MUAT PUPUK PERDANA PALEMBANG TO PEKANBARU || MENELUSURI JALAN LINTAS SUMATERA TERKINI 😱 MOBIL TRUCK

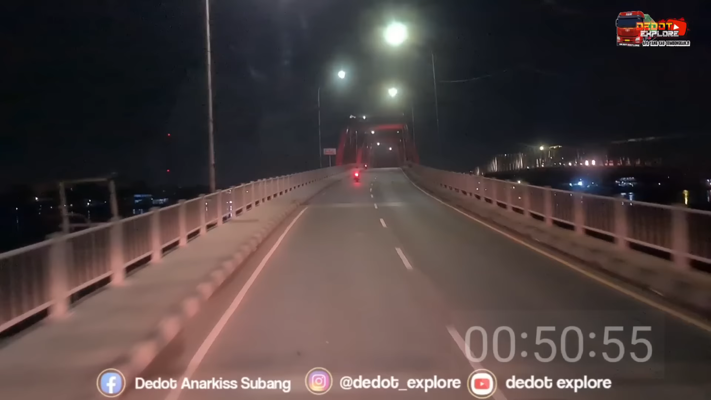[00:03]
Jembatan Merah, Jembatan Merah guys. Musi dulu. Nah, ini yang lampu nyala di bapaknya nih. Awas. Jam 9 lewat 22. Wah, ini pengurusan. Malam Mas Ganteng.
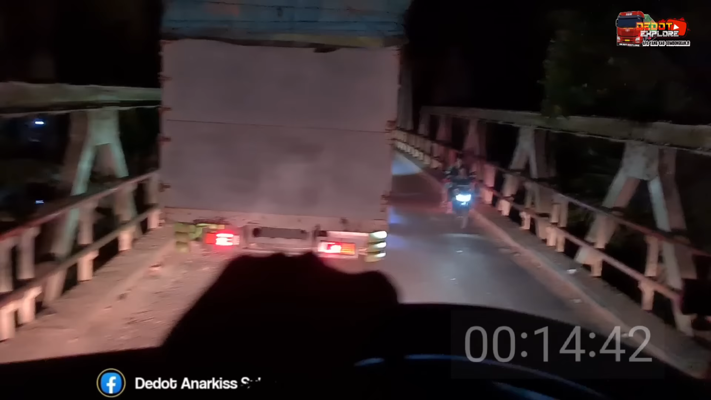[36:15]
kelihatannya belum ada pelebaran nih. Wih, tanjakan Harmoko masih udah jadi. Eh, sepir saya udah bangun. Tanjakan Harmoko udah jadi masih. Jalannya udah bagus. Tapi perasaan lebih tinggi dan lancarnya.
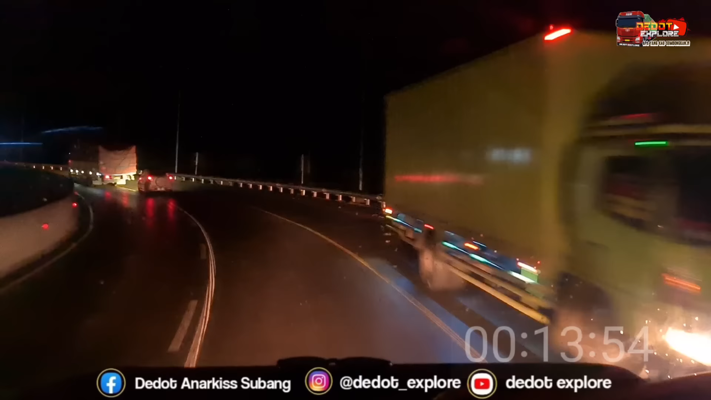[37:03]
Waduh, udah lama jarang ke Sumatera, Mas. Udah mantap. Tanjakan Harmoko nih yang dulu viral di kalangan Busmania udah jadi gerbang pintu tol.
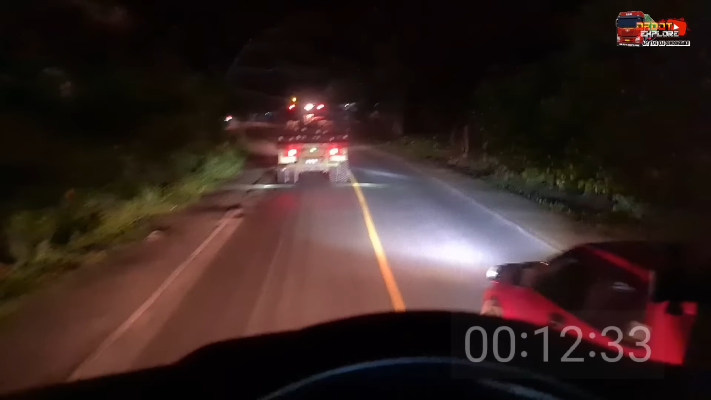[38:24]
Merayap guys, merayap. Nunggu nyari selak nih. Kita langsung goyang kanan masih.
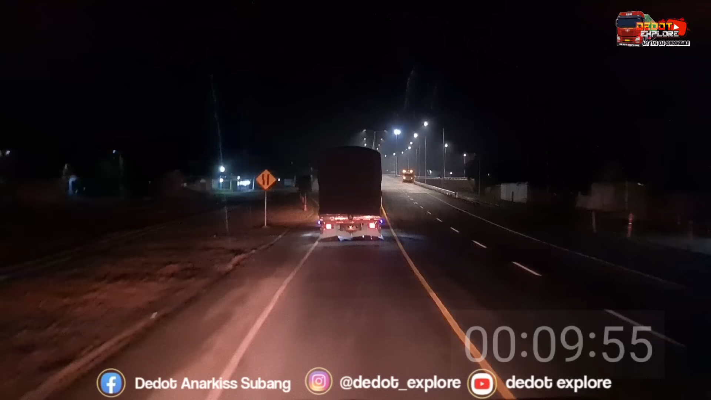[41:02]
Banyak tol. Udah banyak pintu tol guys. Banyung Lencir. Sumatera mulai berkembang.
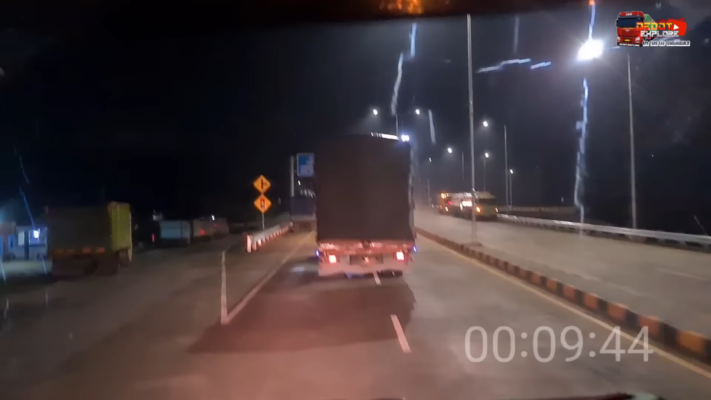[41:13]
Awas guys. Kanan. lampunya terlalu kecil.
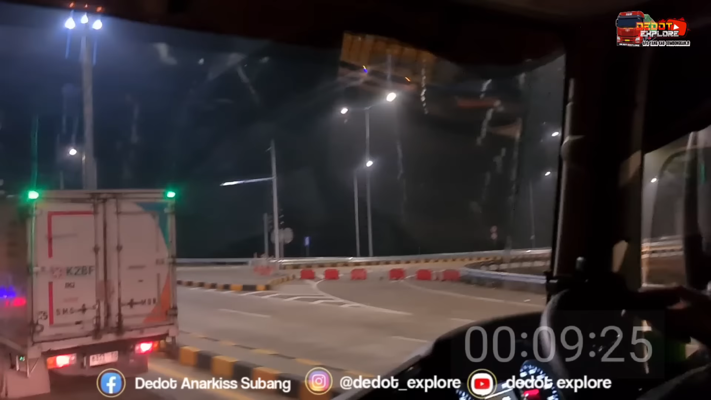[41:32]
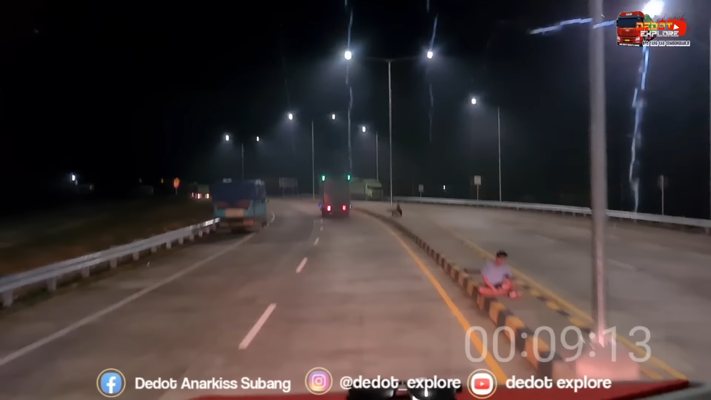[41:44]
Minggir guys, minggir sejenak. Aplusan, aplusan. Di pintu tol Bayung Lencir. Jam 12 kurang 7 mas ya. Memasuki wilayah Barabere alias Batu Bara guys.
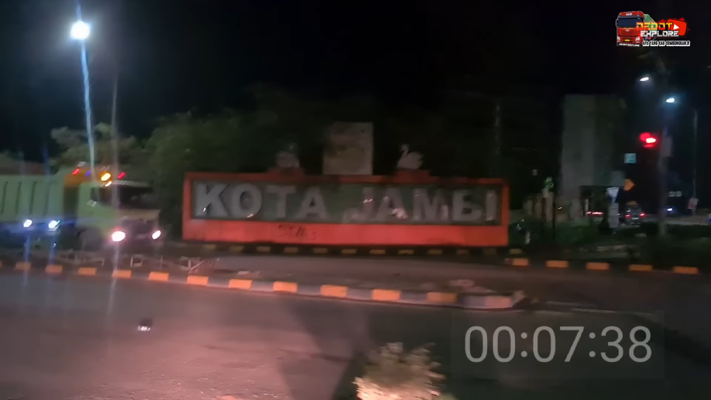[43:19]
Oh lancar, lancar, lancar, lancar. Tulisan Jambinya udah pada modiar.
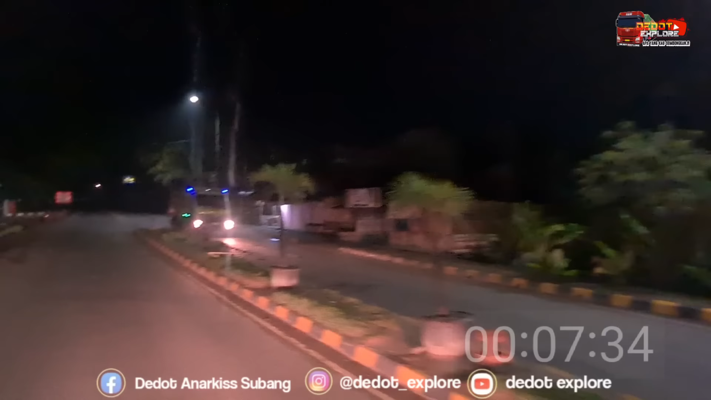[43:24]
Masuk lingkar Jambi guys. Kampung Tengah berontak nih. Harus segera diamankan biar terkondisikan. Aduh. Di jalan 2 lah terminal. Kita menepi dulu mas ya.
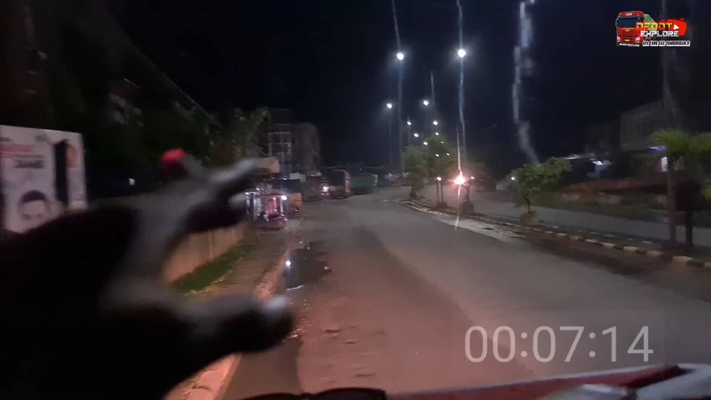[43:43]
Tuh tapi ada itu enak tuh, aman tuh kok. Di depan tronton kok. Hah? Kalau ini kita paling belakang, nggak ada yang jagain.
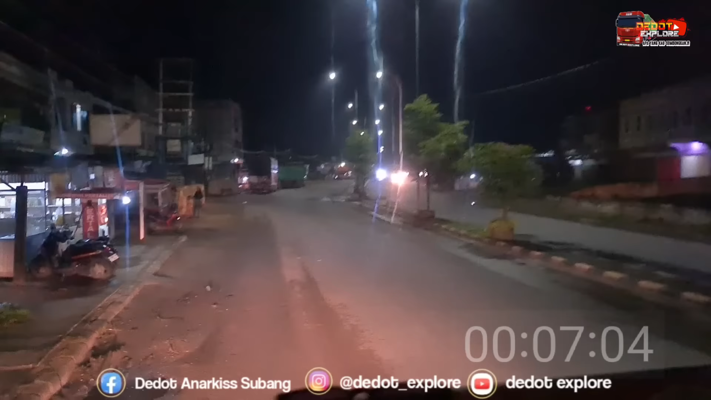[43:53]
Ngeri mas ya, kita antisipasi jangan sampai di paling belakang. Itu tuh depan itu tuh, bisa nggak? Depan yang hijau.
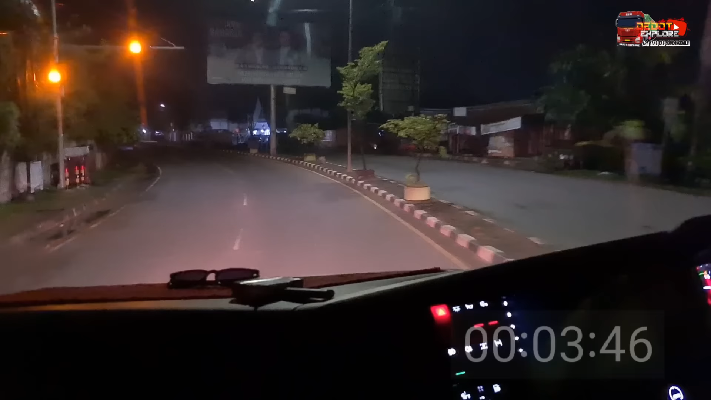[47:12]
Jam 1:13 di waktu bagian Jambi, guys. Jambi. Nah, ini terminal nih, terminal. Cuacanya dingin, Mas. 27 derajat. Alam Barjo.
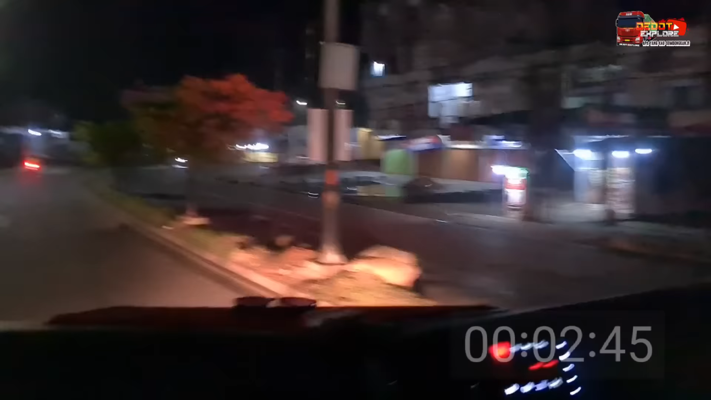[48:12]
Aspalnya pada bergelombang, guys. Panas. Jam 1:30 pas, Mas, ya. Kita sudah sampai di tanjakan sini.